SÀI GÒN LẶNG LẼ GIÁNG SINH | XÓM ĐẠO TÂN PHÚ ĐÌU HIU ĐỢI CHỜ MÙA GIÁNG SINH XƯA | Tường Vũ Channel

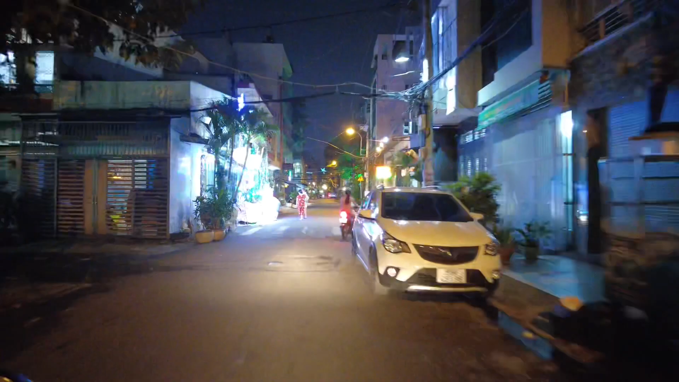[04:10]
Giáng sinh không có. Đây có cái hang đá đẹp quá nha.
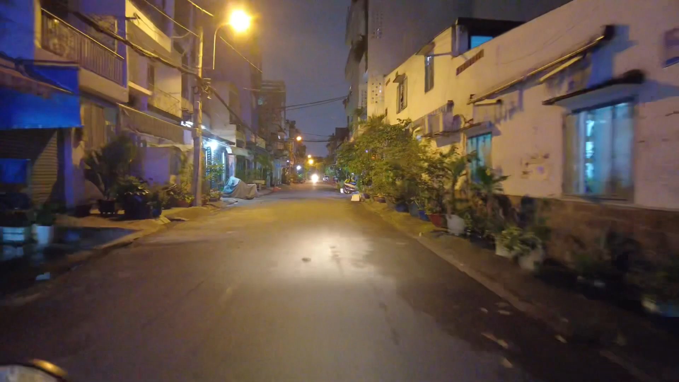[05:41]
Chỉ có một vài nhà làm hang đá thôi, chứ còn ở xóm đạo Tân Phú năm nay hay là vẫn còn sớm nên là chưa thấy trang trí Giáng sinh nhiều. Đang đi vòng vòng mà chưa thấy nhiều các bạn.
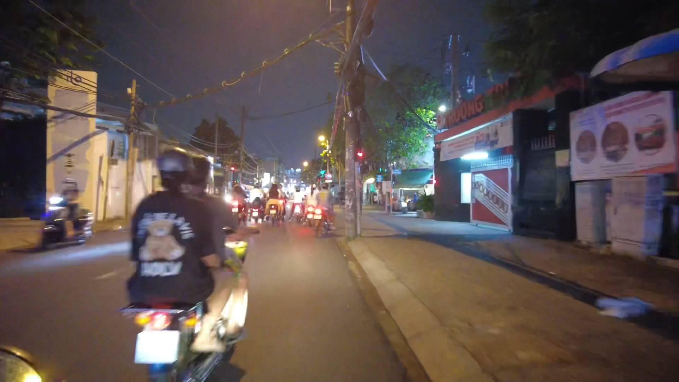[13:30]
Mình sẽ đi thẳng con đường này ra ngã tư Âu Cơ, sau đó mình di chuyển về đường Âu Cơ nha quý vị. Đây là ngã ba kênh Tân Hóa và Thoại Ngọc Hầu.
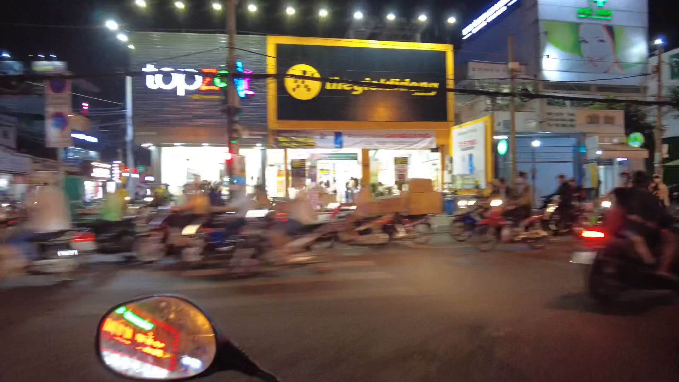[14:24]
Mình sẽ rẽ tay phải vào đường Âu Cơ nha các bạn.
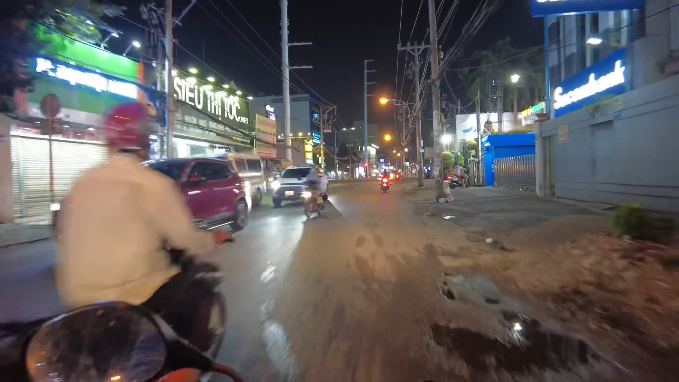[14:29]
Đường Âu Cơ ngay màn ảnh của cô chú anh chị và các bạn bên phía tay trái là thuộc quận Tân Bình. Còn bên phía tay phải màn ảnh là quận Tân Phú. Đây là ngã tư đường Đồng Đen, Âu Cơ và kênh Tân Hóa.
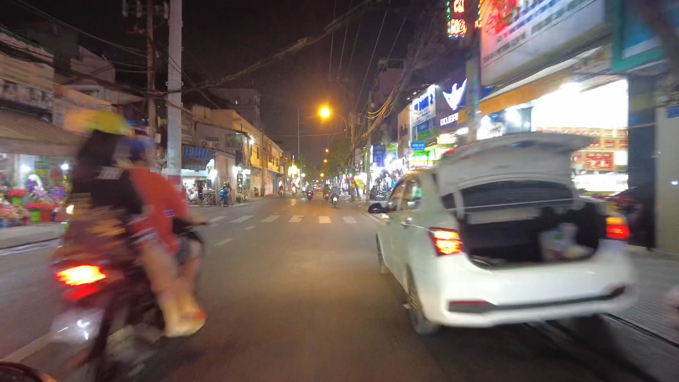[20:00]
bán những cái món như là hộp thịt lộn rồi mì xào giòn, đủ món luôn. Đây có bán bún cá cũng ngon nè, rồi mì Hoành Thánh, hủ tiếu Nam Vang.
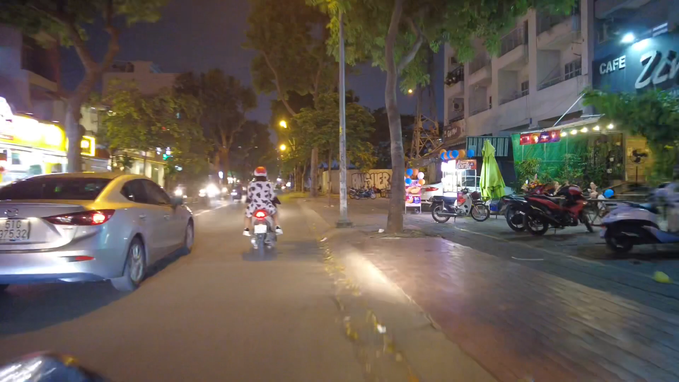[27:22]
Tuy nhiên thì ảnh hưởng của dịch bệnh này cho nên nhiều quán nhậu ở đường Lữ Gia này cũng đã ngưng hoạt động rất nhiều. Mình đi mình thấy chỉ còn một vài quán thôi, chứ còn trước đây là nguyên con đường này là quán nhậu rất là nhộn nhịp luôn á.
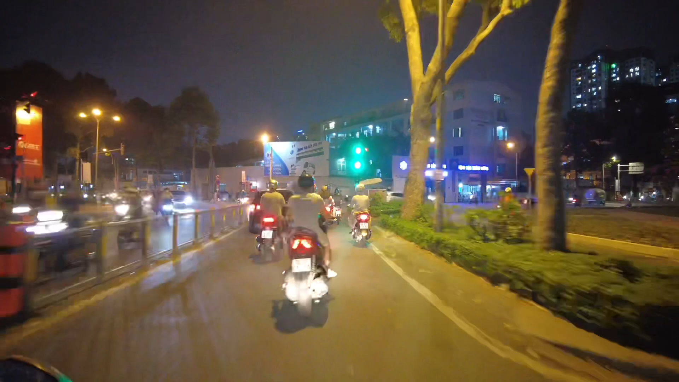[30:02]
Lý Thường Kiệt nếu mà chúng ta rẽ tay phải thì về bên ngã tư đường 3 tháng 2 các bạn. Còn rẽ tay trái đi ngược về bên chợ Tân Bình.
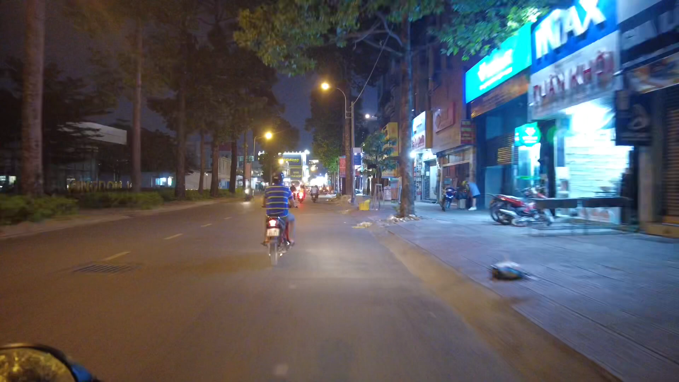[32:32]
Trước mặt của các bạn là ngã tư đường Thành Thái, đường Tô Hiến Thành.